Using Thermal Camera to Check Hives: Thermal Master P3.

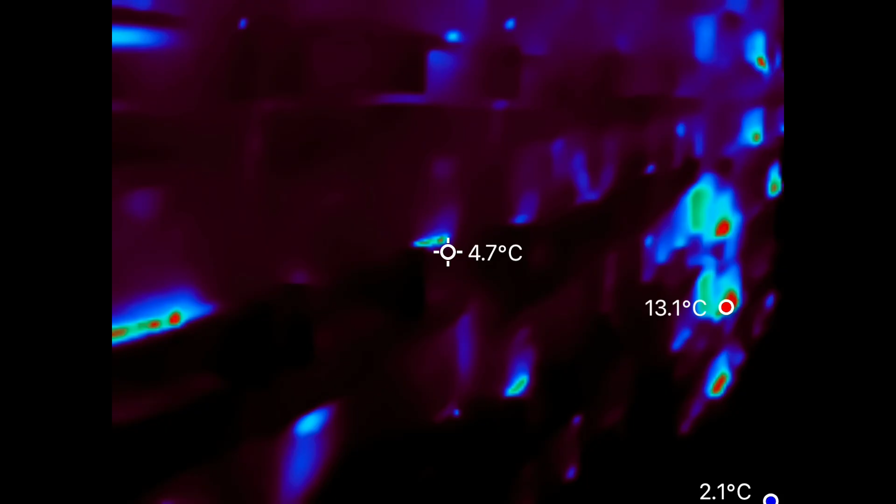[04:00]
On screen: spot 4.7°C, max 13.1°C, min 2.1°C
Okay here we are in the big shed. Most of the hives look pretty quiet and happy. There's
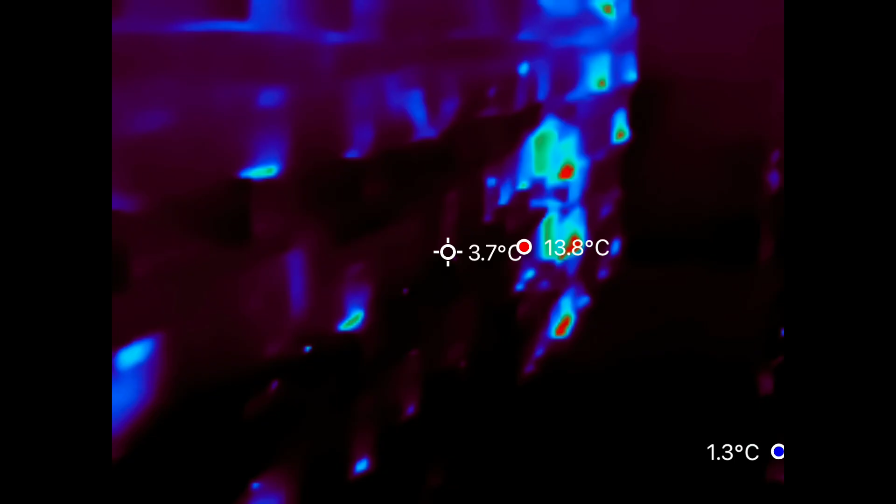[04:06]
On screen: spot 3.7°C, max 13.8°C
three there that are jumping out. Let's go see if those are the oxalic treatment hives.
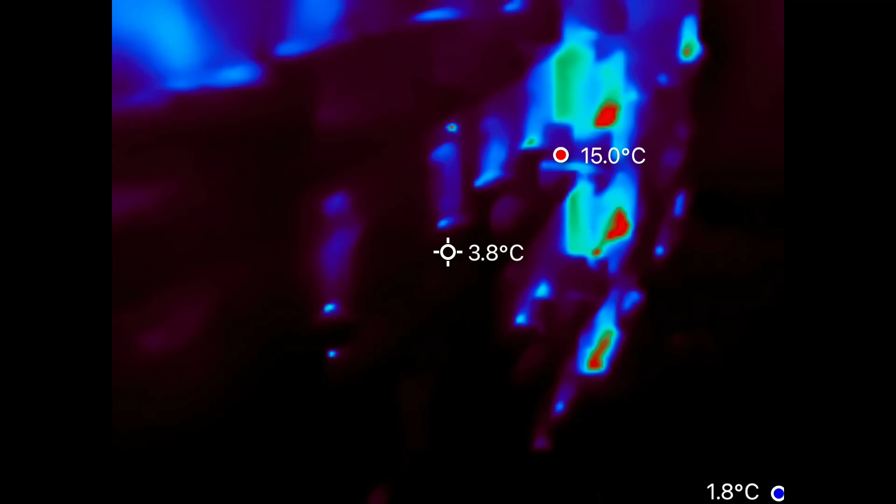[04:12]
On screen: spot 3.8°C, max 15.0°C, min 1.8°C
One here. Oh look.
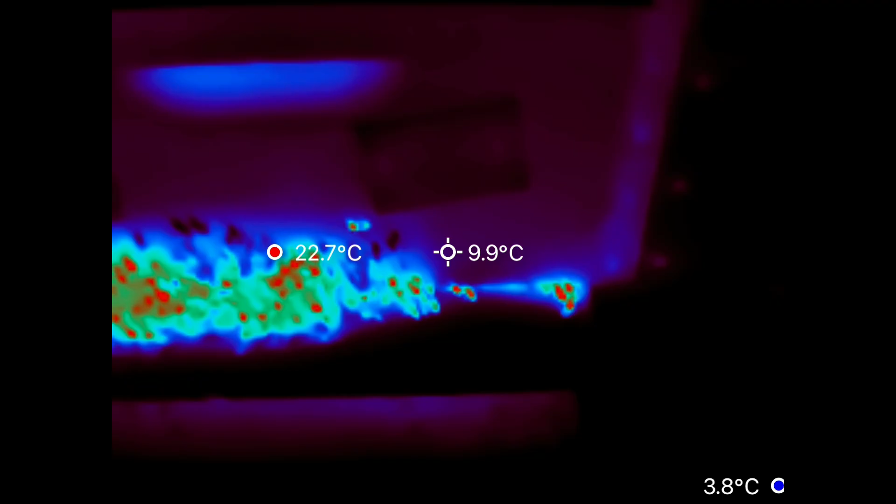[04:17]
On screen: spot 9.9°C, min 3.8°C
This one is.
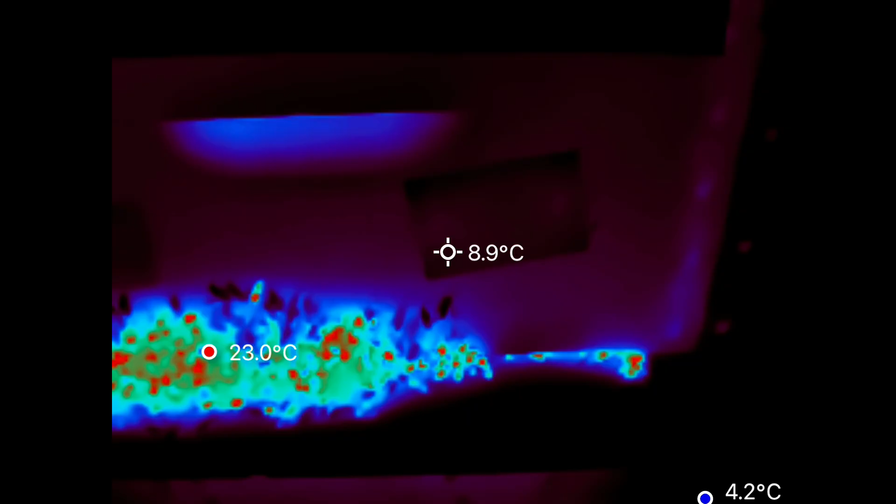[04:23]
On screen: spot 8.9°C
That one is. Beasts out the front door.
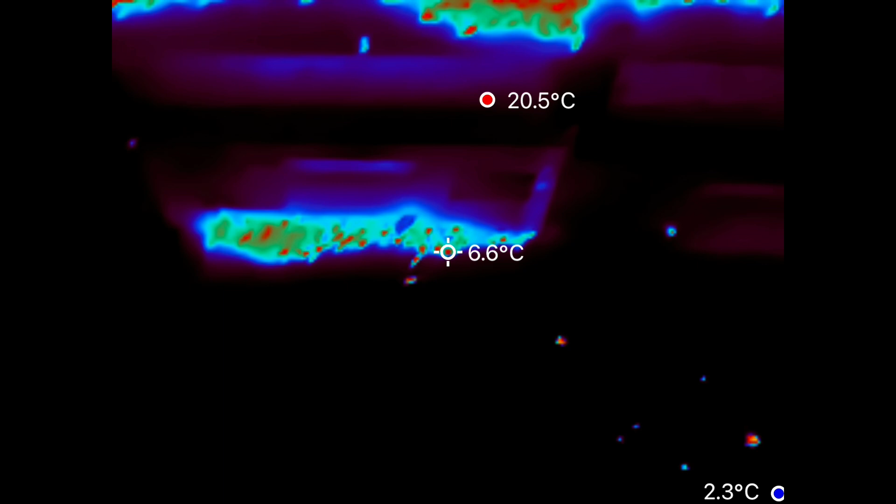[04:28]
On screen: spot 6.6°C, max 20.5°C, min 2.3°C
And the bottom one is. One, two, three.
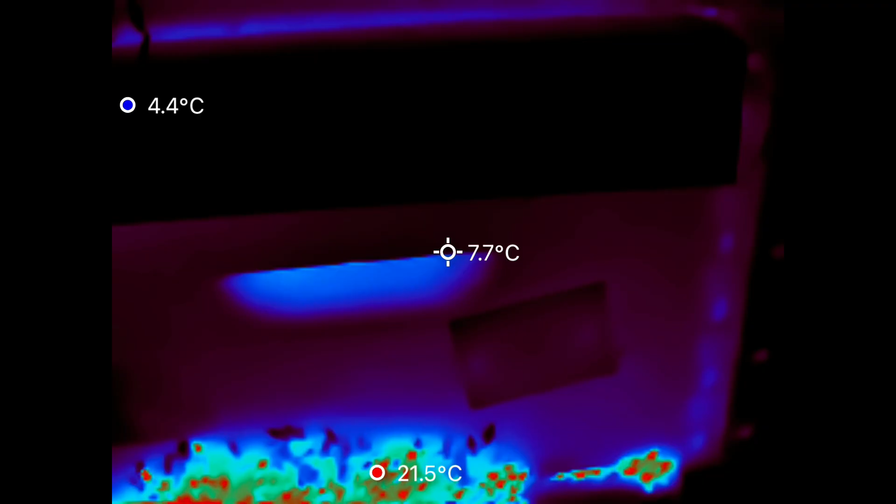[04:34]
On screen: spot 7.7°C, max 21.5°C, min 4.4°C
We could see those from a mile away with this camera. That's pretty cool. Oh and then there's another one. One.
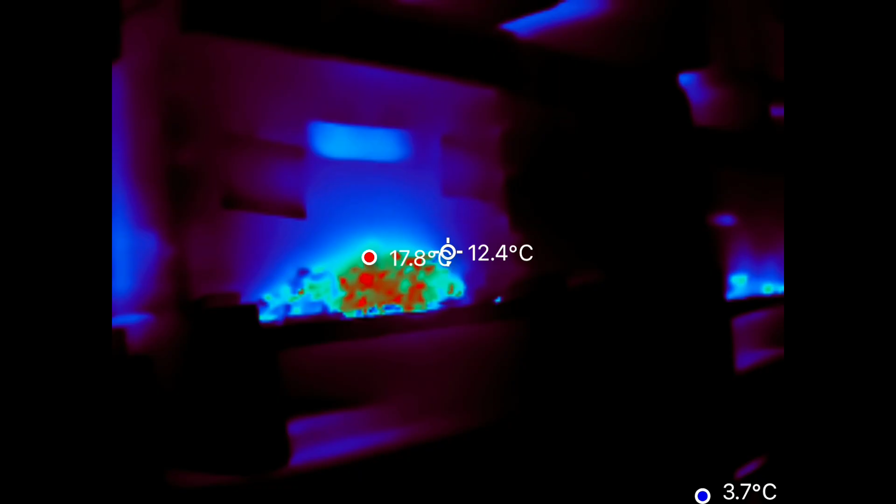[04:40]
On screen: spot 12.4°C, min 3.7°C
And here's another one.
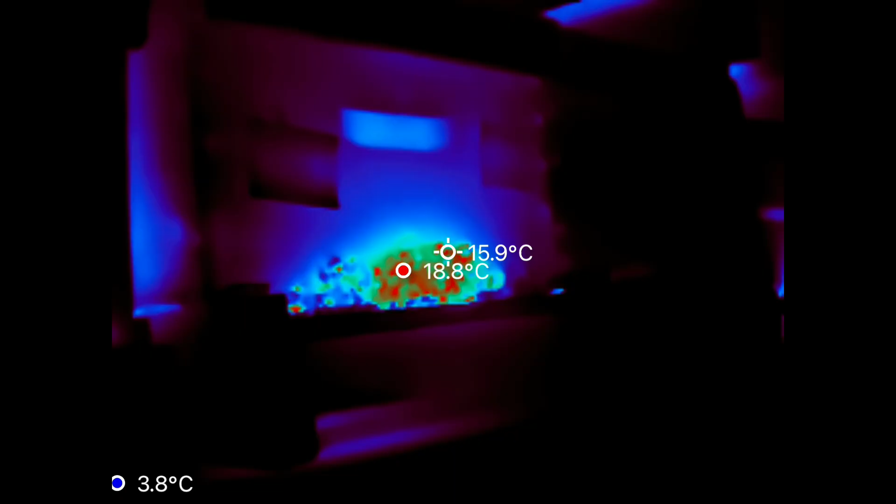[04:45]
On screen: max 18.8°C, min 3.8°C
So these are definitely feeling it.
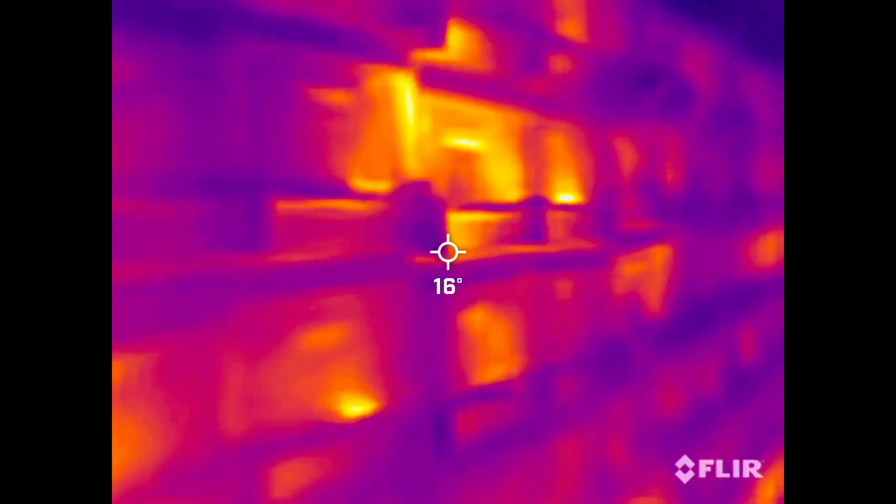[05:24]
Here's what things look like with the infrared camera. A couple hot spots. Bees hanging out at that one. Okay and so that's the cameras.